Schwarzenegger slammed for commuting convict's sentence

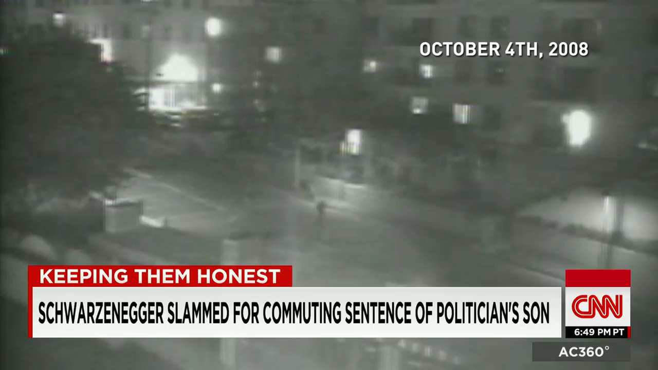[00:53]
We have three people stabbed, at least, maybe four. Stand away at times, stand away at times. Four friends out on the San Diego State University campus jumped by strangers.